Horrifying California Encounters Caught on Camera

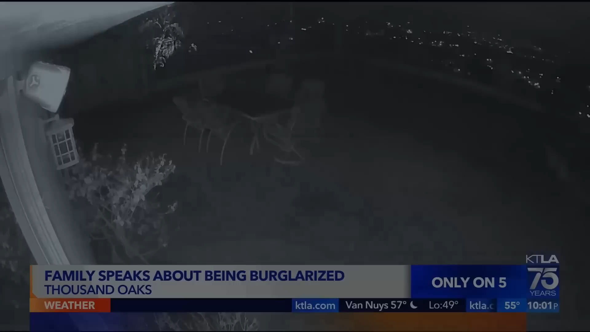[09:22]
Watch as these three masked thieves walk over to this home all covered in non-conspicuous clothing.
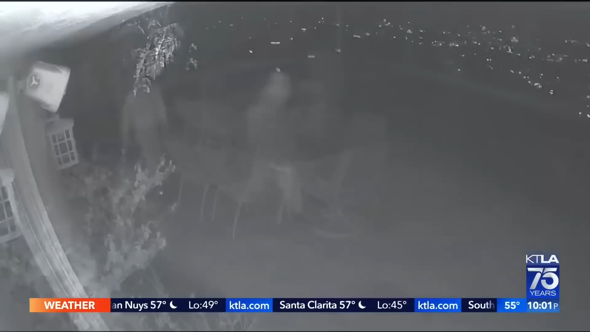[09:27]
The security camera may be the reason they look more gray than black.
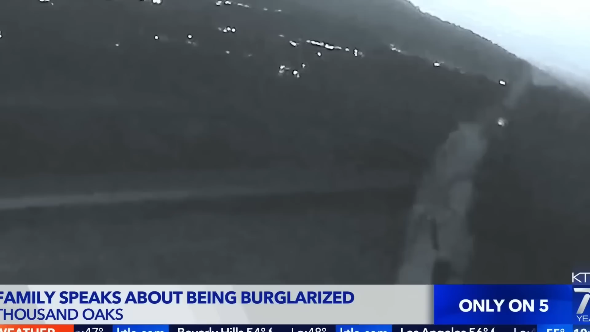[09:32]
First the boost of one of the gang members up to the upstairs window, and you can clearly hear the sound as it's broken into the house and clatters to the floor. But they couldn't get in through that window. Now they concentrate their efforts on the patio slider, which they break as well as seen on the screen.
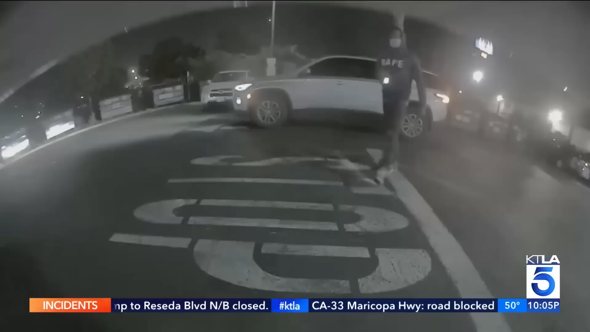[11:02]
You can see the thieves, each of them with a nose mask covering their faces and a hoodie over their heads. They weren't just breaking cars at random too.